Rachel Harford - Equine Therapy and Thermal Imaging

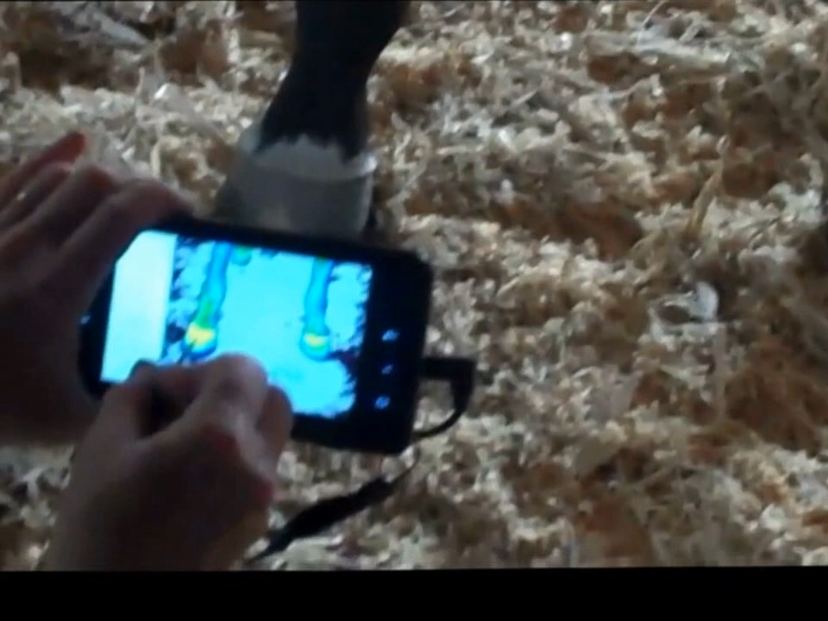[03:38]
We can see he's got more heat in this foot. Also there's a lot of yellow coming down his foot here.
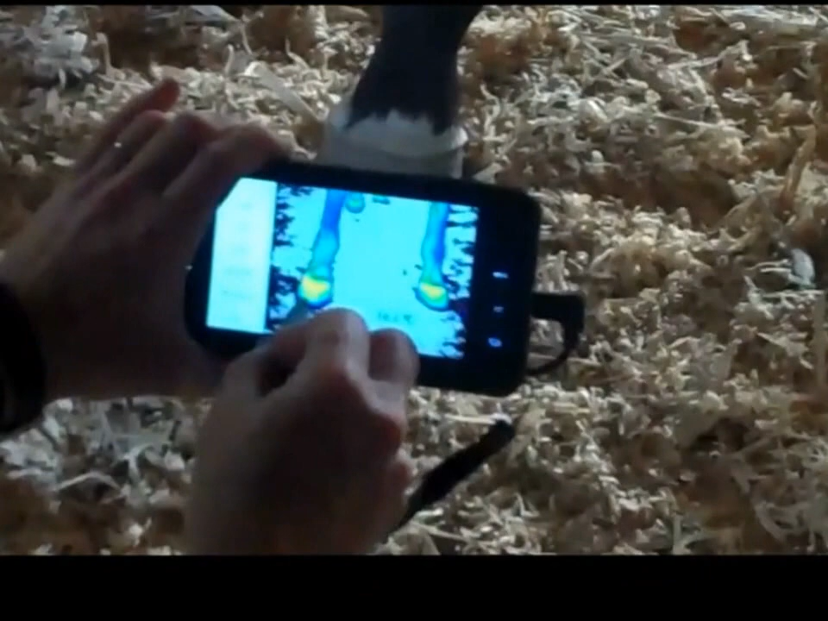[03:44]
So what that can also indicate is he's eating a lot of grass, too much grass, that's increasing the circulation.
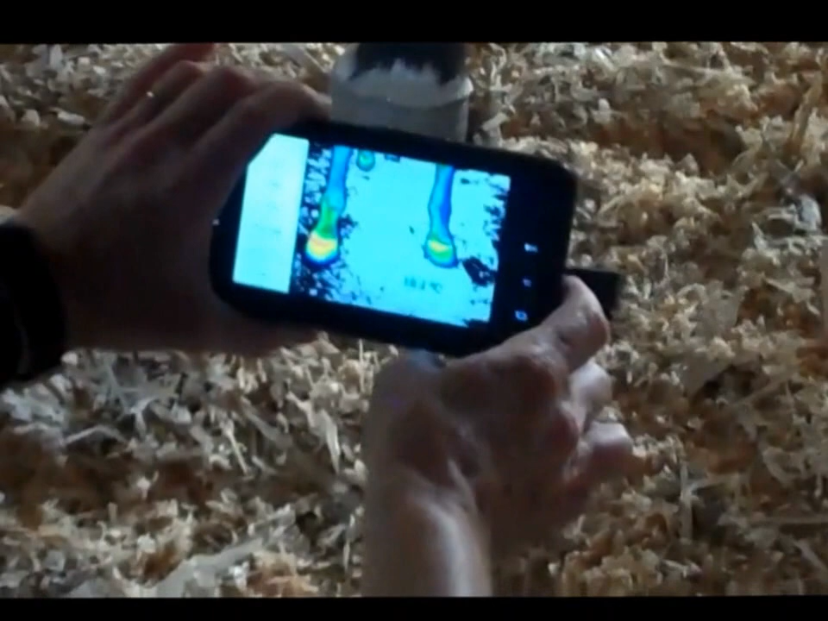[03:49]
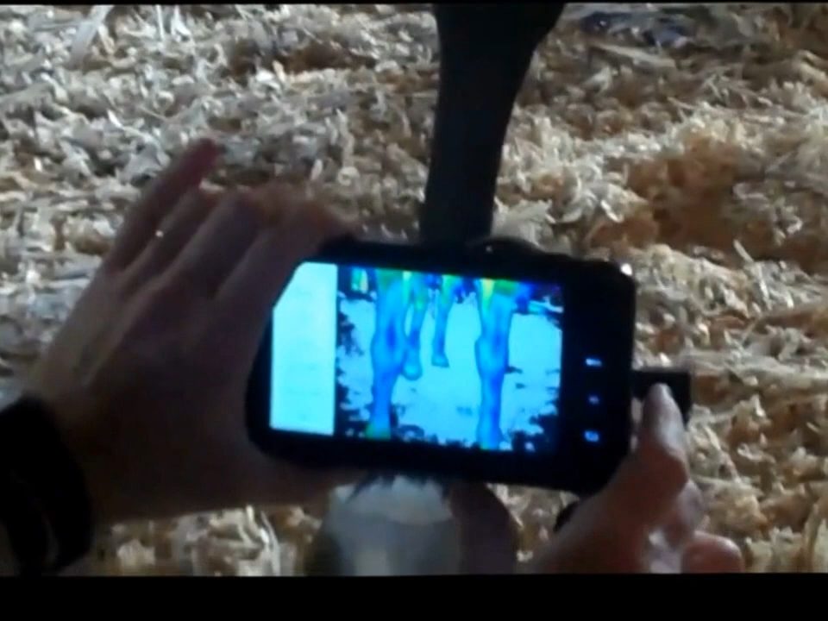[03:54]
So we can go up further and have a look at his knees. But also the heat's coming up here.
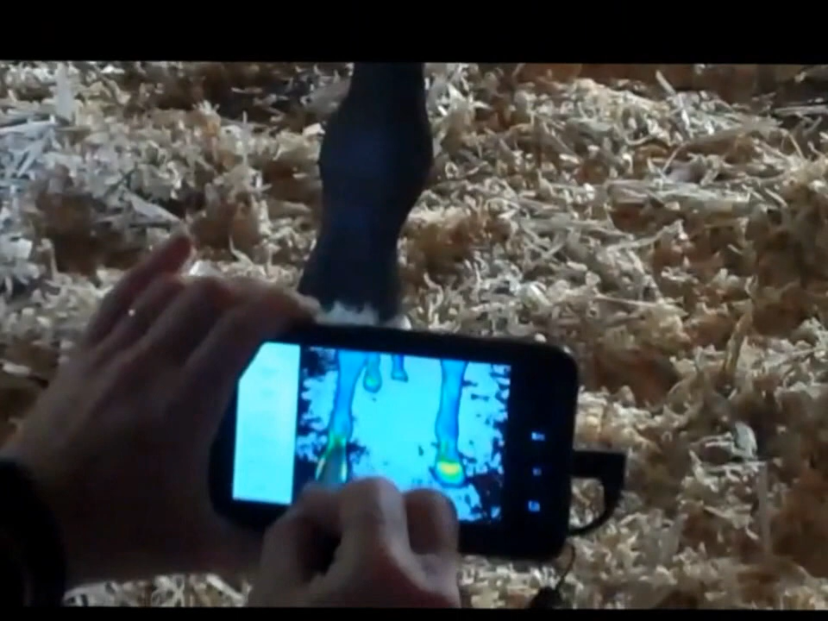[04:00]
Can everyone see that? There's more colour coming up through his legs. What we want.
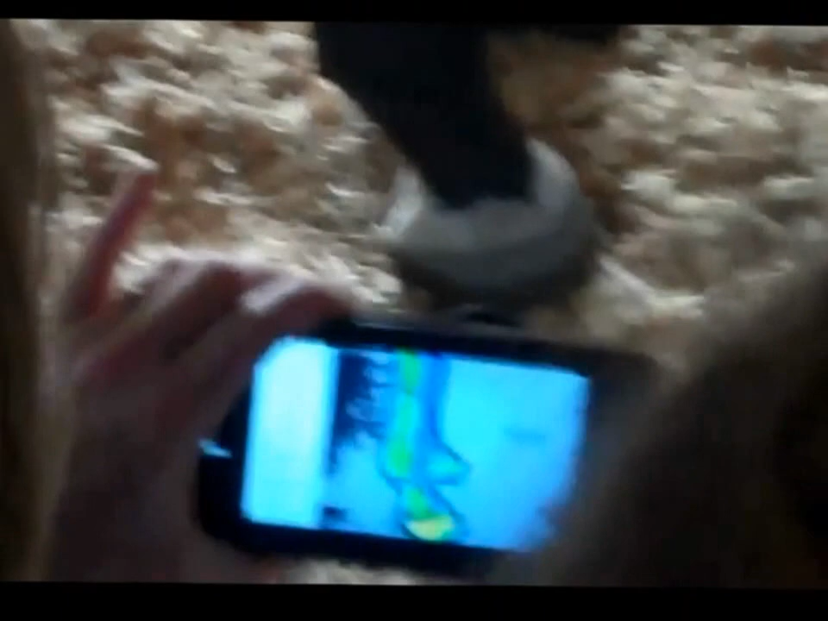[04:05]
So we can see the foot is warm, but we can also see that there's extra heat in
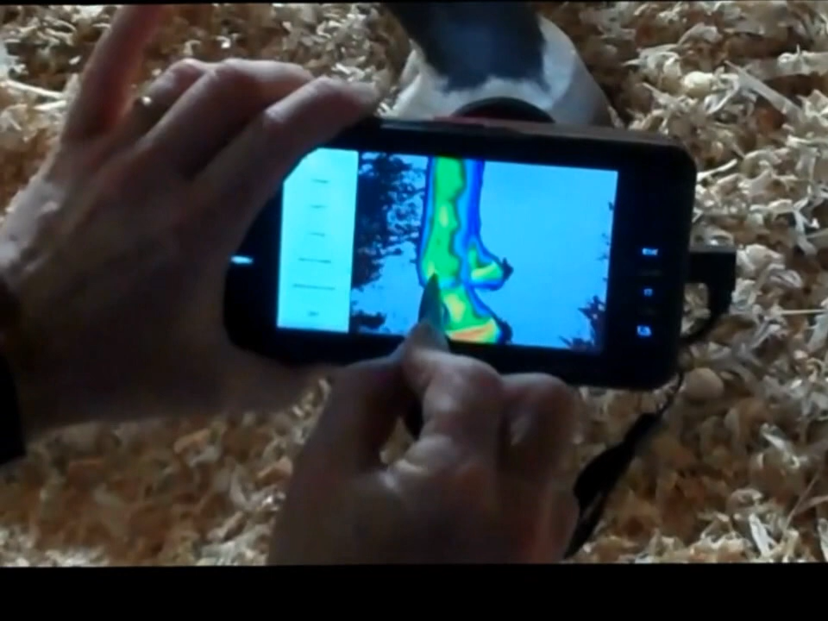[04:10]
this fetlock here and through all these areas here.
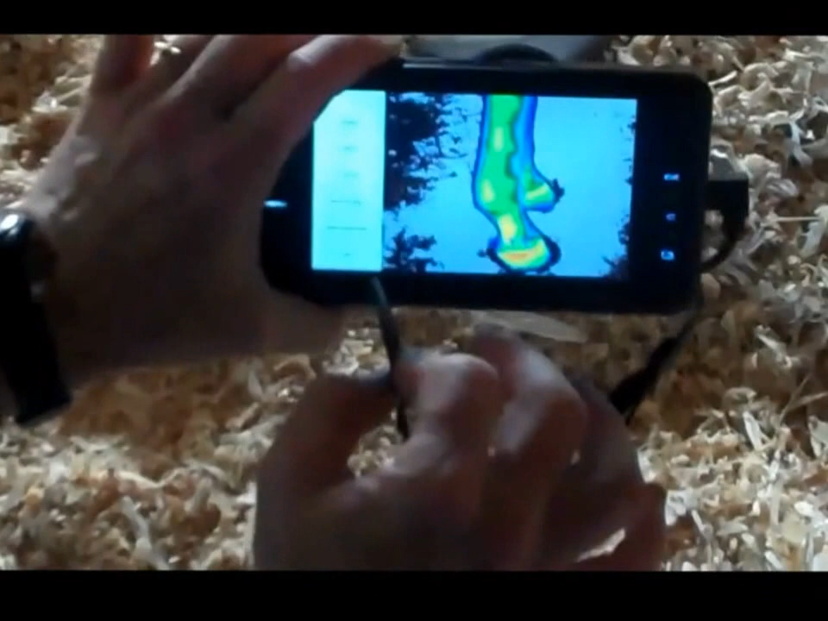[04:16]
So it could be an indication that the shoeing needs changing. And the other thing that I can do is
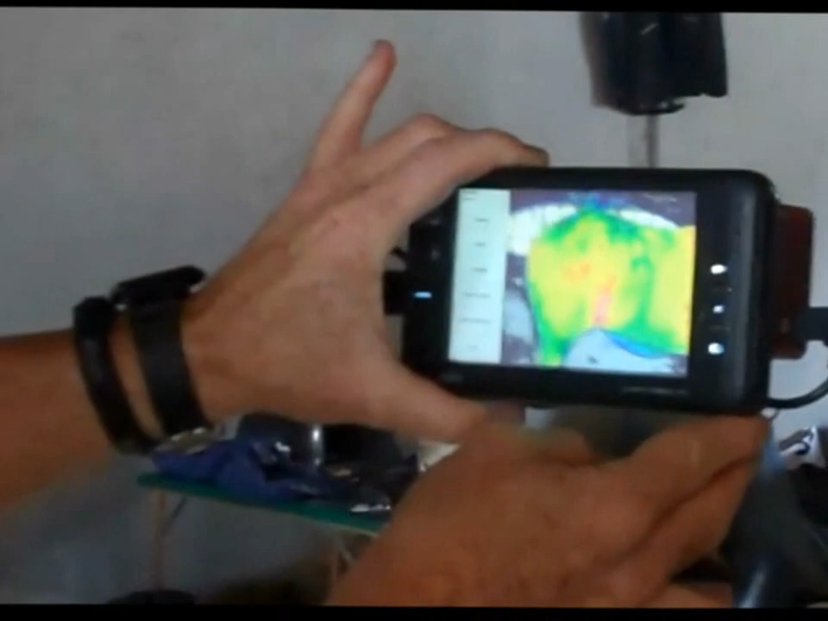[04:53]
we can see the exact spots that he's soaring through here.